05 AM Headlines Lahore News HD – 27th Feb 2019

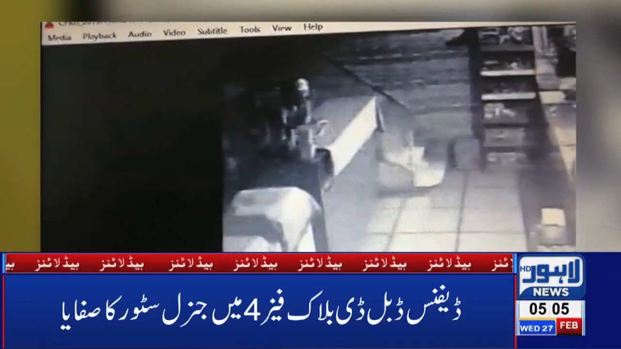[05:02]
ساڑھے پانچ لاکھ روپے نقادی اور قیمتی سامان لے کر فرار چوری کی سی سی ٹی وی فوٹیج لاہور نیوز نے حاصل کر لی